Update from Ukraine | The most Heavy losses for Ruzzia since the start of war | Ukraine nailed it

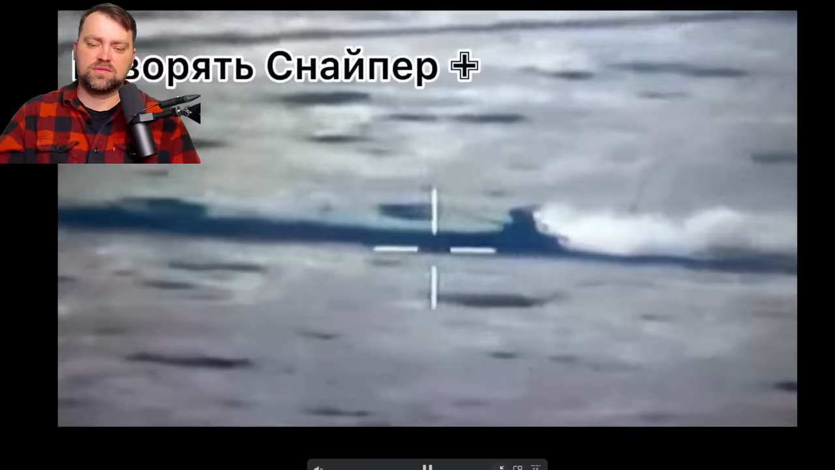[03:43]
One of the tanks decided to go all in, full throttle. I'm going like Duracell, but ended. Such a waste.